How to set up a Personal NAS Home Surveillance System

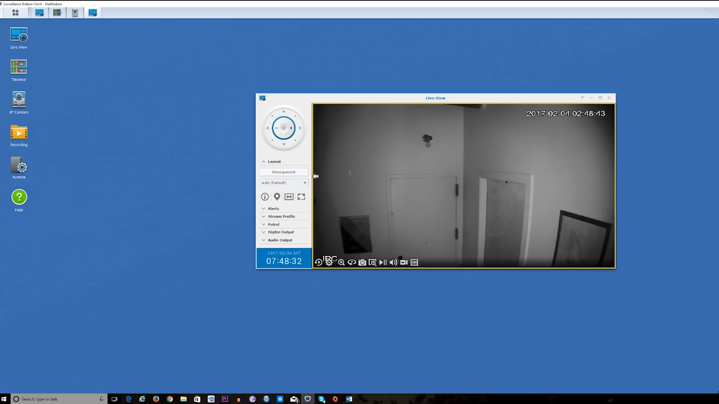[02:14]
desktop client and I really like the live view option it it allows you to of course control the
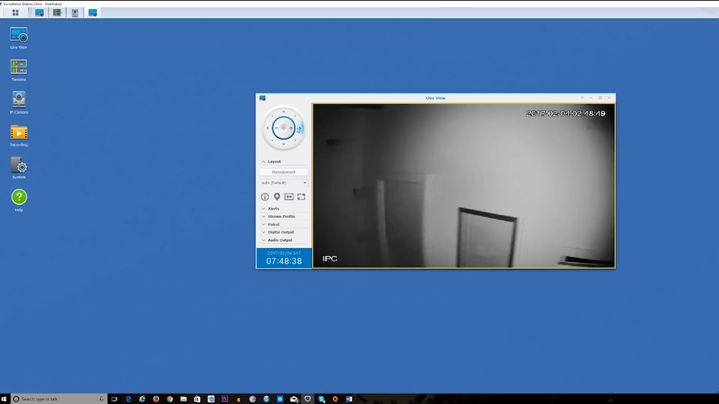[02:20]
camera as you can see here so I'm going to pan all the way right with the camera
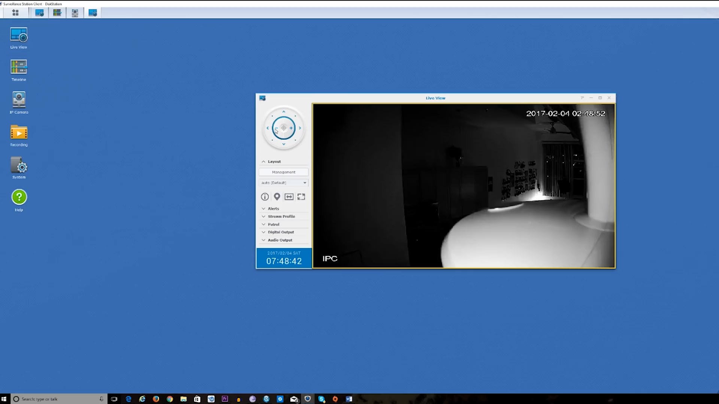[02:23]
and I can pan all the way left but you see I've moved from
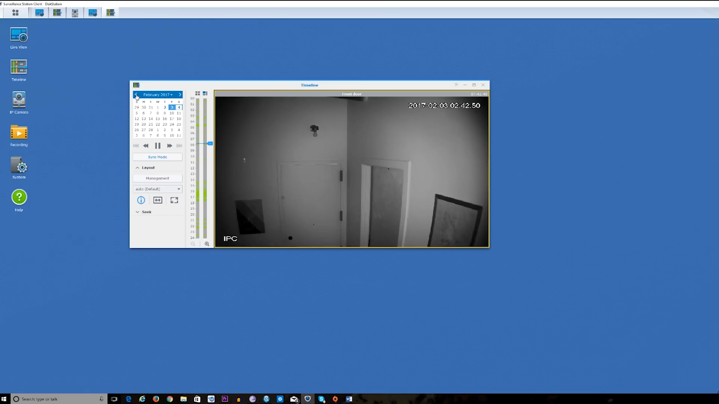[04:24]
that time uh cross-checking this kind of information um you know you can also you know skip through um you know the days and throughout the video so you've got that option you've also got the option to change the sensitivity of the motion
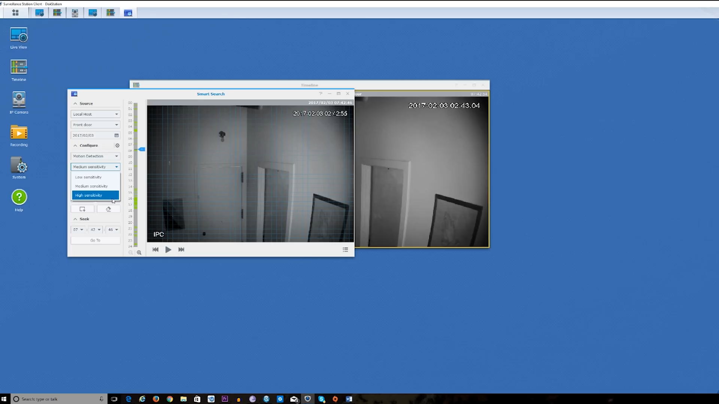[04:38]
to low high or medium so if you want it to be less sensitive because you know there's something that uh might interfere you can definitely do that uh